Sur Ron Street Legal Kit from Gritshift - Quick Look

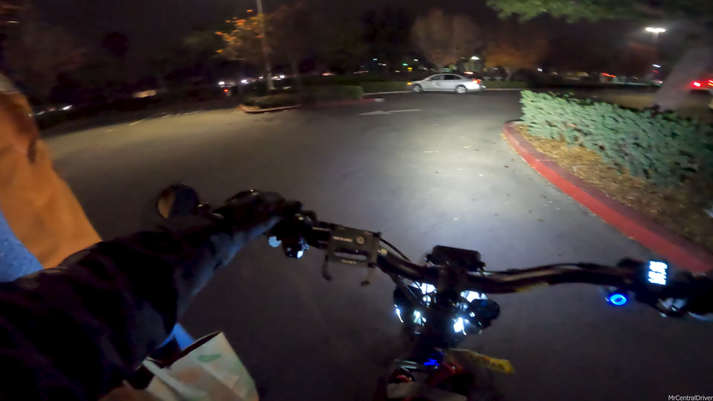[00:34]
yeah it's hella dope this I got it's a street legal kit so now like I have a I have a headlight switch and like all that stuff so I got daytime running lights that's what those are and then I actually have a working brake light so when I brake it actually like lights up
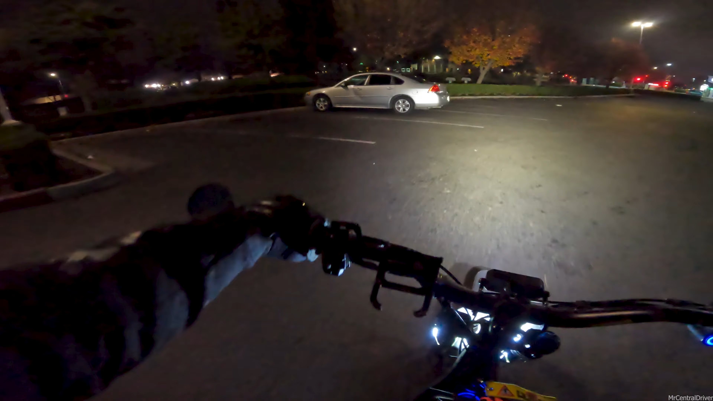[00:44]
no I actually bought this it was like 250 bucks yeah well it all plugs into the the stock power of the bike so I
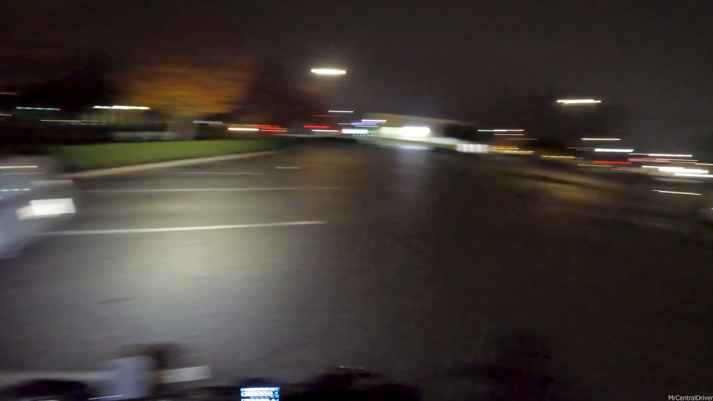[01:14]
feel good I got a sweater underneath but I ain't trying to be out here long yeah all right man let it welcome back guys as you can see
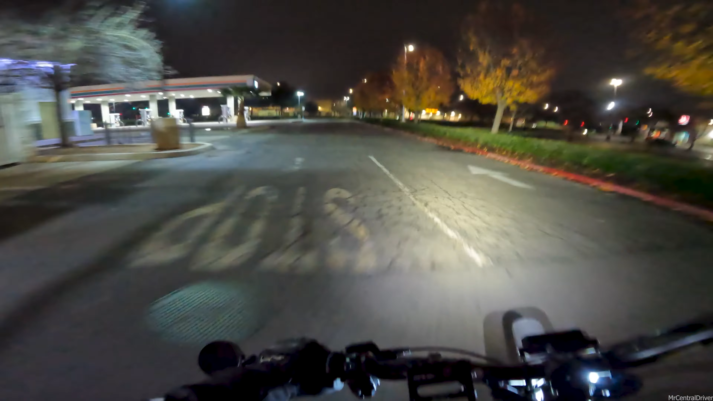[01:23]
I was uh showing my co-worker a little bit of uh the turn signals these things are dope I
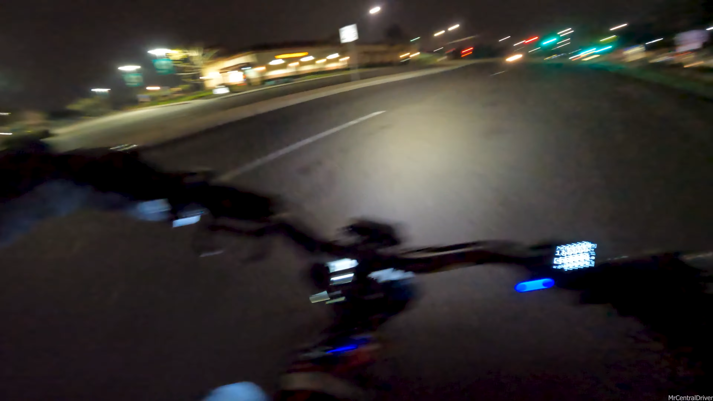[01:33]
love it man it's just so simple like I love it but there's there's some cons to it so turning the front turn signals they uh basically just kind of zip tie and they got 3m tape behind the um the little things I don't like them I wish I had something actually like bolted on somewhere to the bike